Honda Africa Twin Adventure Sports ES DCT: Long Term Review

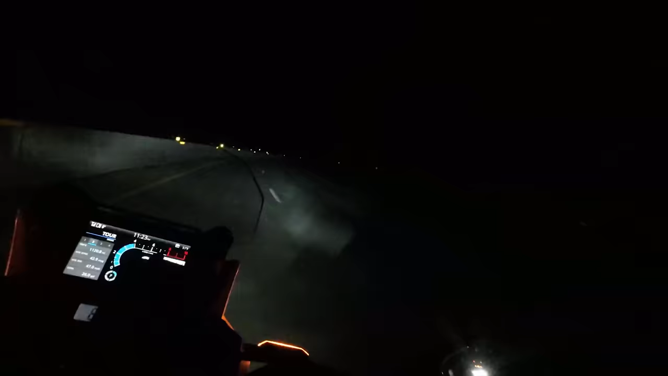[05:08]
cornering lights which are amazing by the way when you're going over a mountain pass in the dark,